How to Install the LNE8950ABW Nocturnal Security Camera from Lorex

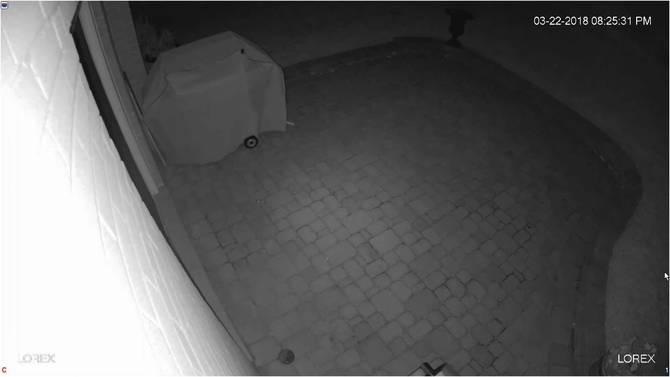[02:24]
And when an external light is turned on, the camera switches to color mode and provides a clear image.